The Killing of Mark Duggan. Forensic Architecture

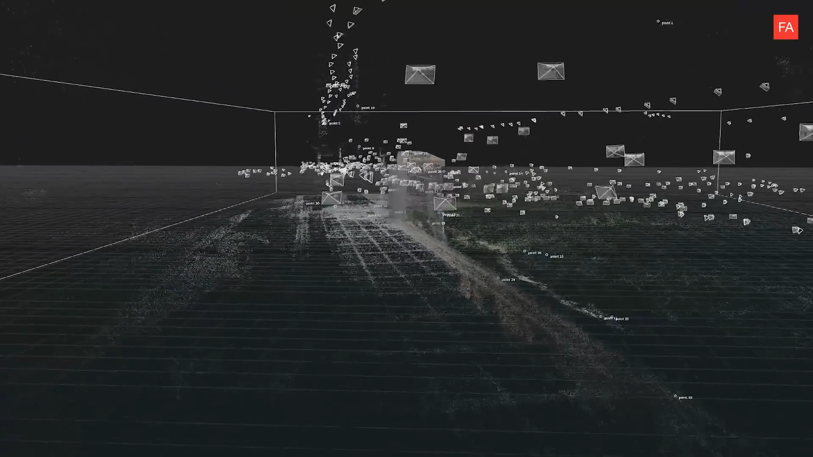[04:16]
Using a process called photogrammetry, we turned those images into a precise three-dimensional model.